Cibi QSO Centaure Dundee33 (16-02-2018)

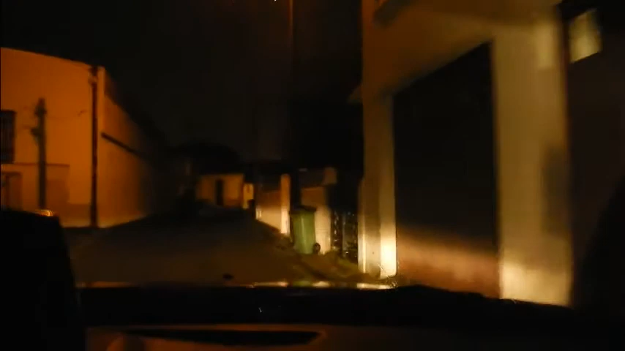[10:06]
Alors, il est déjà sur le... Voilà, mais si le monsieur est pressé derrière, il doublera, voilà.
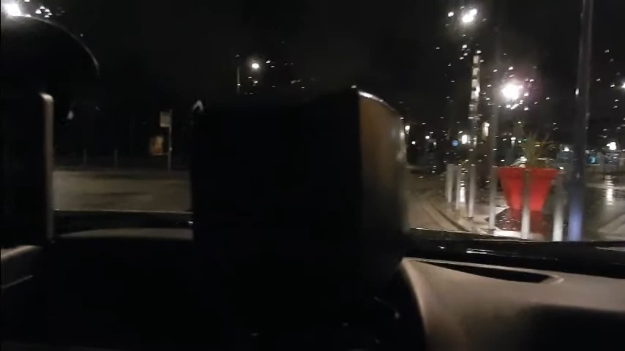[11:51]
Ok, d'accord, bon là je suis au feu là du supermarché et ça s'appelle Carrefour là maintenant ici là, là sur le Haut-Lormont. Eh ben ok, je vais aller justement du côté de ton ancien quartier là pour voir si ça va mieux.